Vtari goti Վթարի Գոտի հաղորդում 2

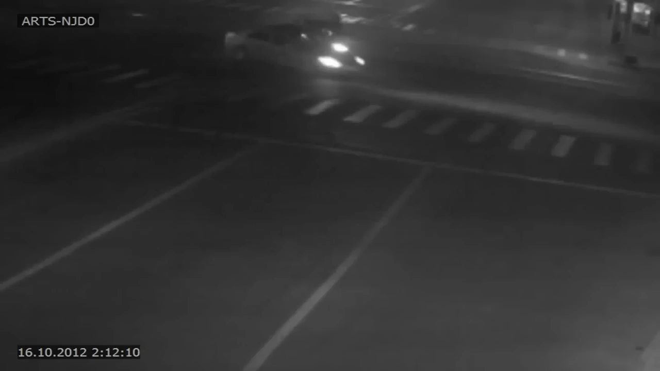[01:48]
Հուշ գիշեր, երբ ուսնանց տասներկուրոպ է։ Երդևեկությունը պասիվ։ Նիսան մակնիշի ավտոմեկենան մոտենում է խաչմենուկին,